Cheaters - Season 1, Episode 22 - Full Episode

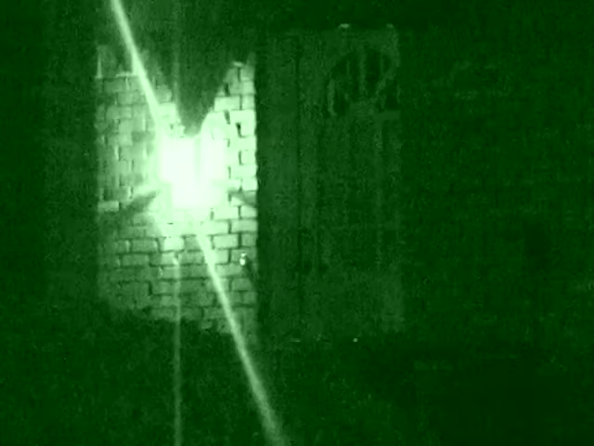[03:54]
Their stakeout proves to be beneficial on this evening
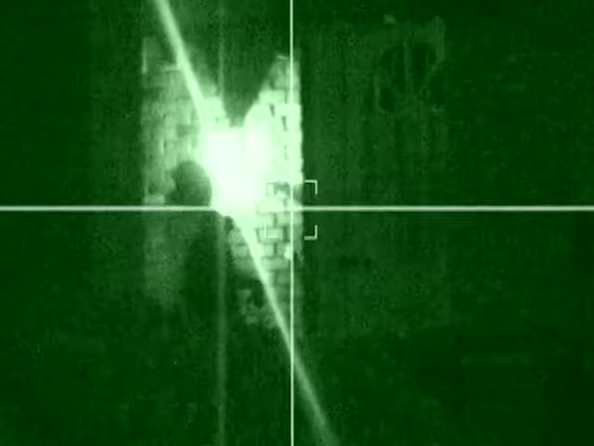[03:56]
as an unknown vehicle pulls into the front of the suspect's place of residence. An attractive unknown female exits the car and walks straight up to the front door.
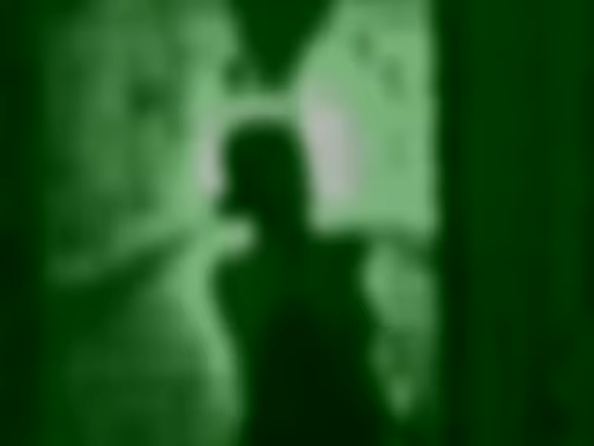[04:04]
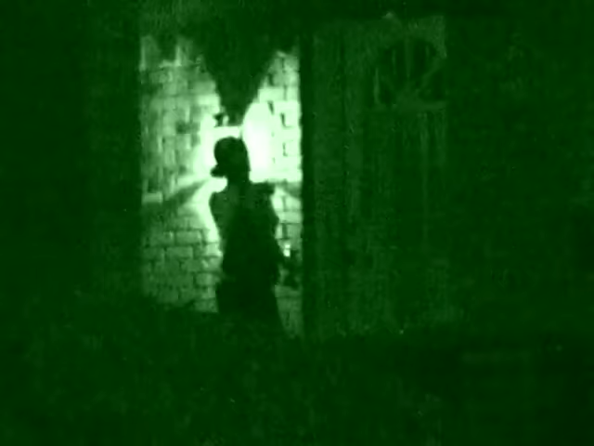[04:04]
Cheaters' PIs are somewhat stunned when she pulls out a key and lets herself inside.
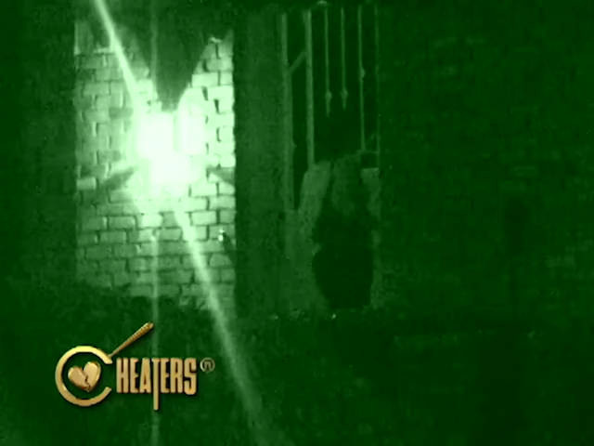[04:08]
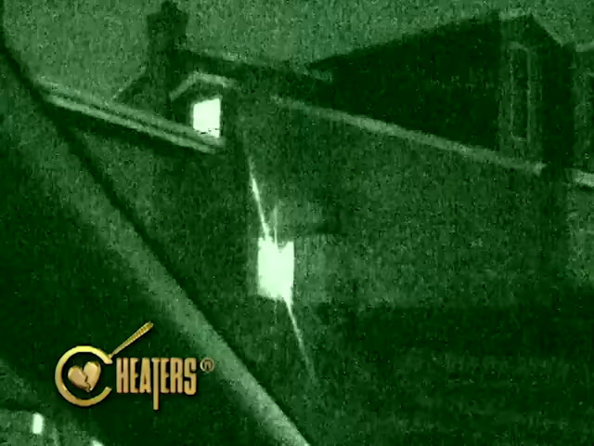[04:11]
The situation quickly turns sour as the bedroom lights are extinguished.
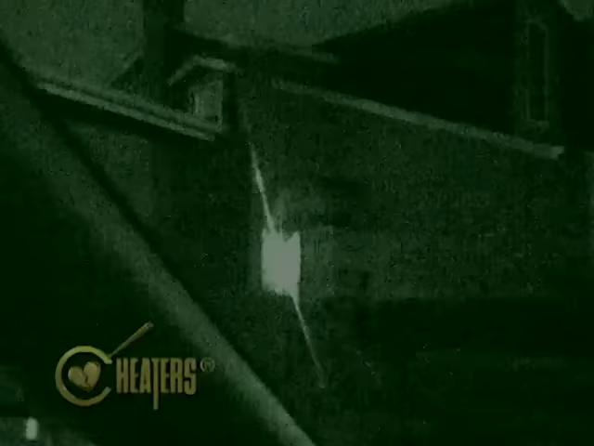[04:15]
Hours later, movement is detected at the front door, and the unidentified woman prepares to depart the premises.
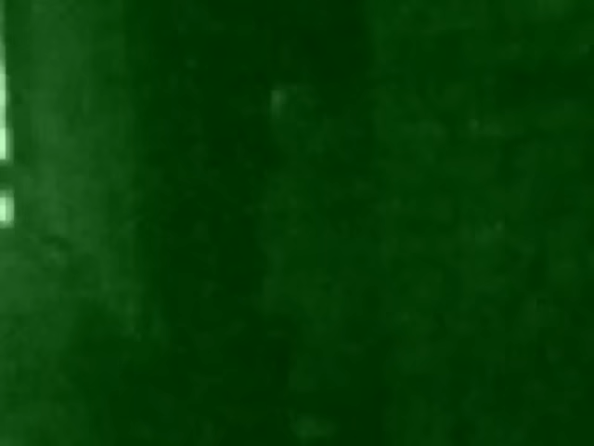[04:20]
Suspect A.D. Williams appears to be shirtless as he gives the woman a hug and a kiss goodbye.
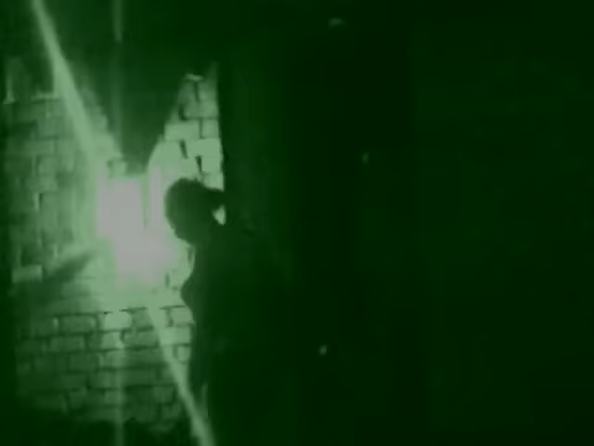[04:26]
Investigation Day 11.
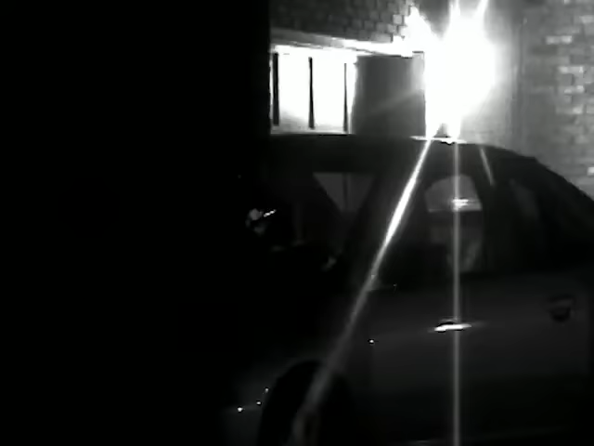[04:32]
Cheaters inspectors are back at Suspect Williams' residence just as an unknown vehicle pulls in. The companion, who has now been identified as Aaliyah Wilrich,
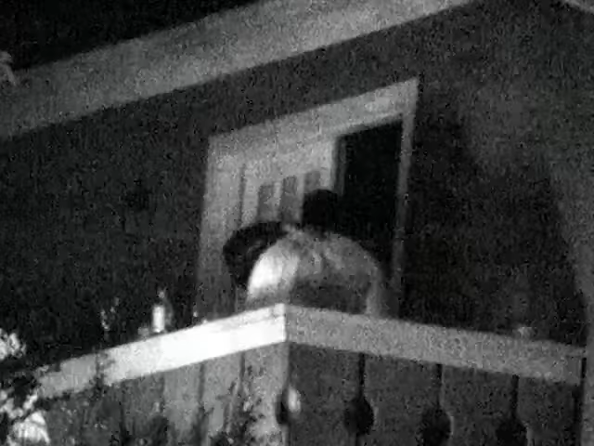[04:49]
Things begin to heat up after companion Wilrich lights a few candles to set the mood.
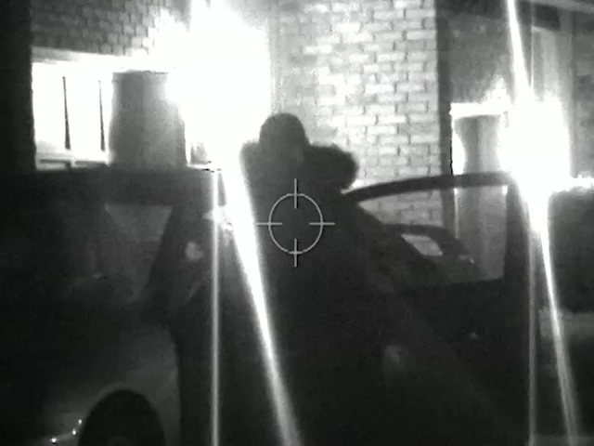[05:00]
Investigation day 13. Cheater's PIs remain holed up for hours at suspect Williams' home. Companion Wilrich's familiar-looking vehicle is spotted coming toward his residence.
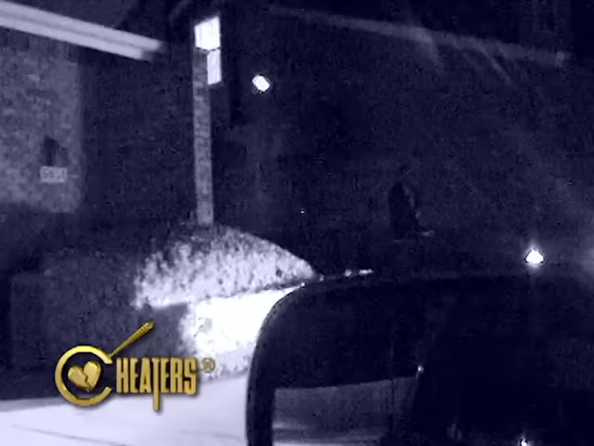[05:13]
Suspect Williams walks out of his house and promptly hops into his girlfriend's cool little coupe.
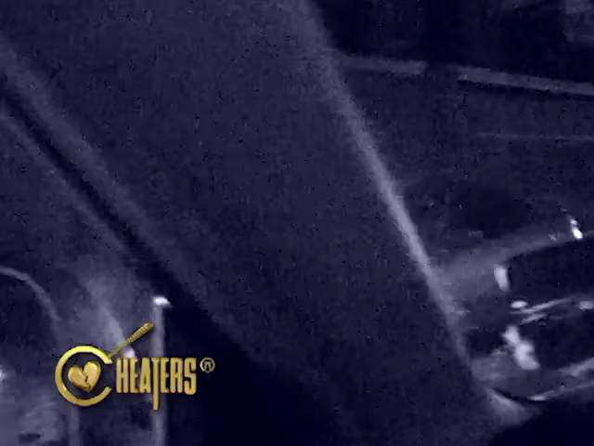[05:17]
After a long drive, the couple ends up at a beautiful lake on the outskirts of town.
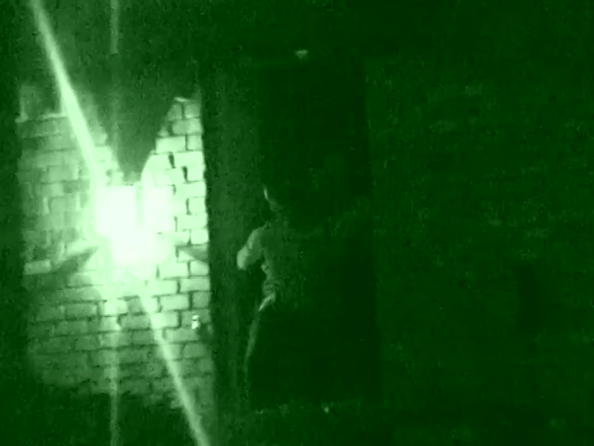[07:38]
They embrace at the door, and then as she walks away, he just stands there and leers at her for a second.